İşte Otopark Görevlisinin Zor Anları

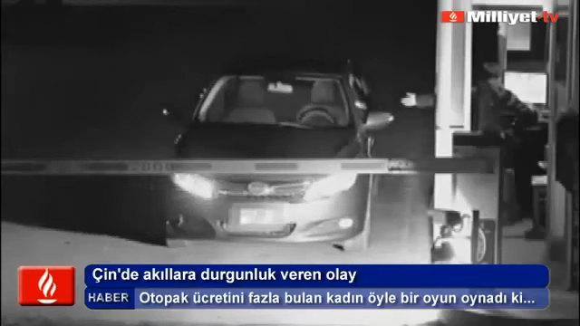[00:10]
Otopark görevlisi aracı kontrol etmek için ödeme kabininden çıktıktan sonra tıpkı Halka filmindeki gibi bir kız aracın üzerine çıkıyor. Kızın bu görüntüsü otopark görevlisini korkutup kaçırmaya yetiyor. Otopark ücretini fazla bulan kadın sürücünün parayı ödememek için böyle bir yöntem bulduğu belirtiliyor. Otopark görevlisini bu şekilde korkutup kaçıran genç kadın daha sonra aracına binip para ödemeden otoparktan çıkıp gidiyor.